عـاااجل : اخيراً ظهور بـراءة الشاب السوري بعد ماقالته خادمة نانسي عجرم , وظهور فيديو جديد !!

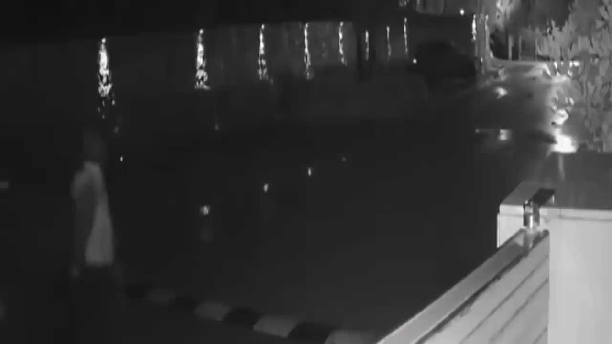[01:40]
اقتحام محمد الموسى لمنزل النجمة نانسي عجرم، إذ يحاول اكتشاف المكان وتأمينه قبل الدخول،